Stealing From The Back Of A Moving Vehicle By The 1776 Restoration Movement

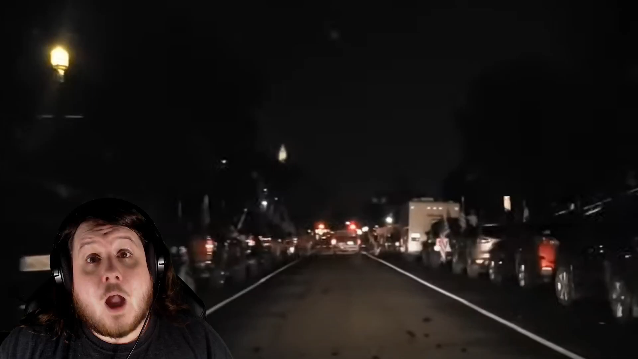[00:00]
i'm actually going to be showing you a video today because i don't believe freedom squirrel will mind this being shared so this is from freedom squirrel's channel link in the comment this is at half speed and the person in front of her is defender advance and you can see 1776 is not very happy and as they get closer you'll notice a gray shirt run up to the vehicle you can't really see what he's doing up to the vehicle but he is right up against it i don't know if he's banging on it or yelling at them but he is right up against that
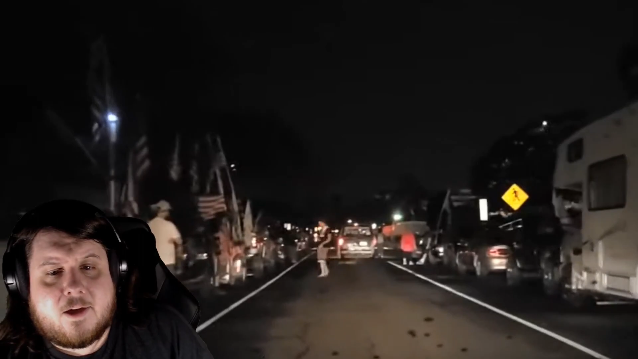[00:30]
vehicle and as we continue on you see him falling keeping pace with the van now the interesting part is upcoming so whatever he's doing you can't really tell but it just so happens that right there as you can see let's go back just a little bit somehow this falls down could have been natural could have been from his banging but it is still attached to the van this is something that belongs to defender of ants that he has on the back of his van so what do we think gray shirt does in this situation gray shirt comes up and steals it